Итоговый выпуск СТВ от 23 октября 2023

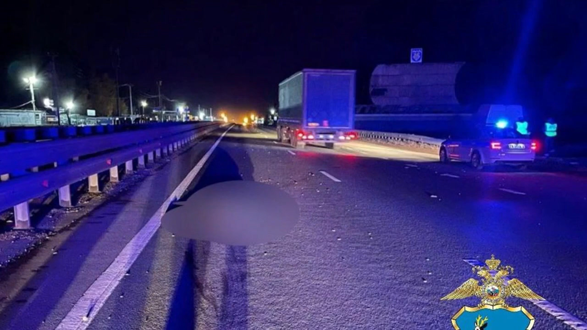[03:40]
В Самарской области разыскивают водителя грузовика, который насмерть бил пешехода. 22 октября, примерно в 23 часа 10 минут, на 978-м километре автодороги М5 «Урал», водитель, управляя автомобилем предположительно большегруз «ДАВ» со светлой кабиной, стал участником ДТП, после чего, не остановившись, уехал с места происшествия. На месте аварии обнаружен труп мужчины-пешехода. Сотрудники полиции осуществляют комплекс мероприятий, направленных на розыск водителя, который скрылся с места ДТП и возможных свидетелей.